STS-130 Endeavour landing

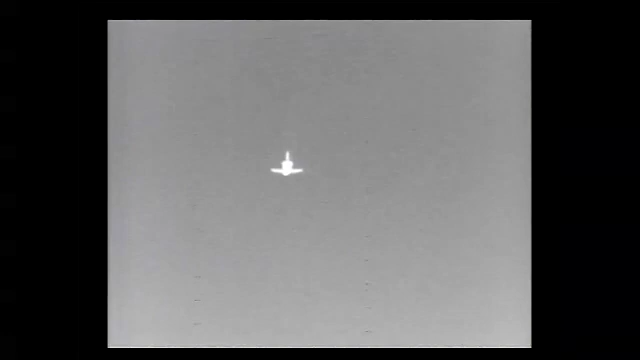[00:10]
Endeavour at 5,000 feet. Endeavour's descent rate is 20 times higher and 7 times steeper than a commercial airliner on this final approach.